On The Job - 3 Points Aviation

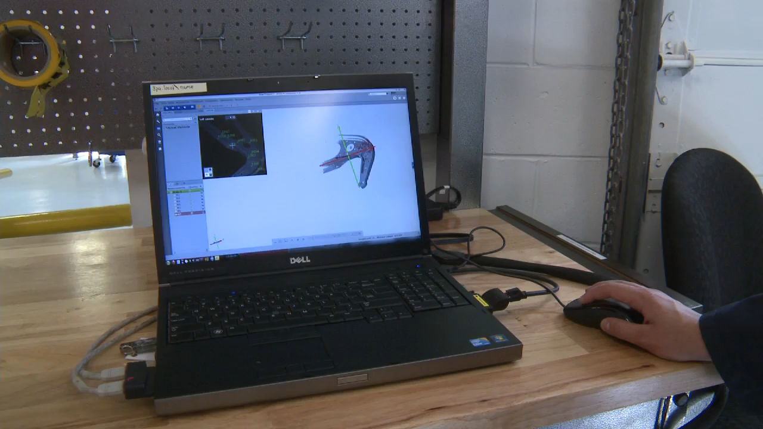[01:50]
So let's take one down a little farther down. Basically, it's just taken numerous pictures. From different angles and whatnot. Different angles.